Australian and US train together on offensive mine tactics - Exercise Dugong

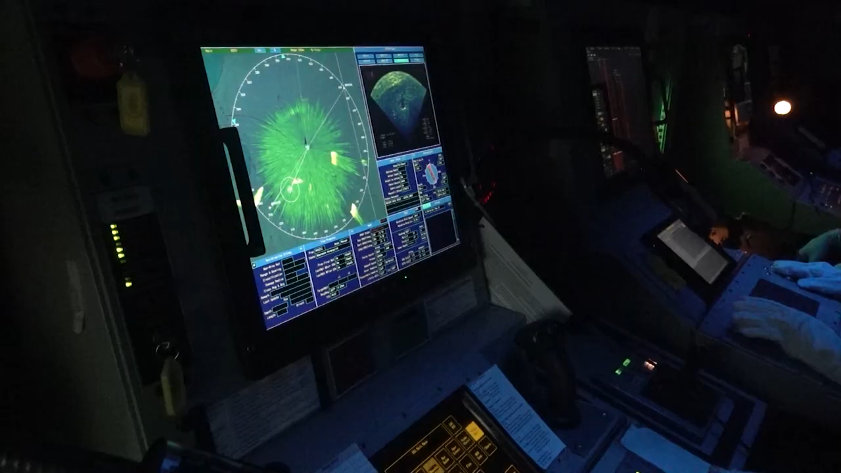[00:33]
has a world-class owner capable of locating the mines and